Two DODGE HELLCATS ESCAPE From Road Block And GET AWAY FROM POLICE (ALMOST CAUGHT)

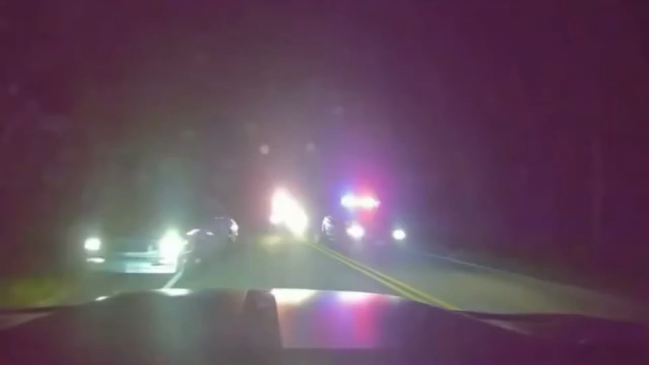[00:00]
gonna cut you off, and that's it. Ooh, go around. Back up. Go around. Go yeah, around. They, oh, it's a combine. Go around. Go around. Skate on. Go between. Go between. Right. Right. Go. Right. Go. Get out of there. Go. Ooh, my nigga. Get out of there. My nigga. Get the fuck out of there. We don't see 75, this shit dead. This shit dead. Hey, wait.
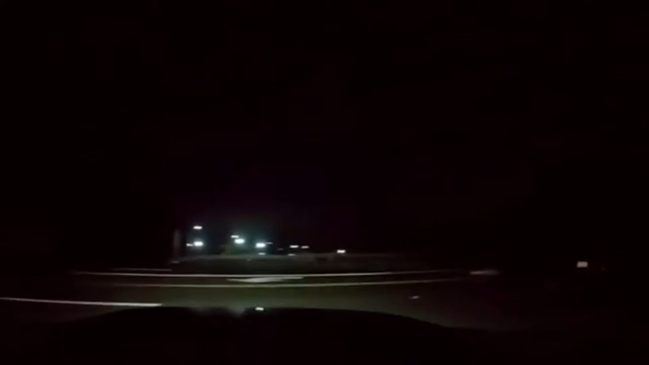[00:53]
Why you turn your lights off? They not gonna turn off. We're good. Slow down. Go take a break. Just stop. Stop at the light. Stop at the light. Hell no. Bro, run on the highway. Shit. He coming. He coming too. Hey, hey then we gone. Soon we get on the highway. No, nigga, go. Go. He turned the phone off. Go. Yeah, ride, nigga. Ride.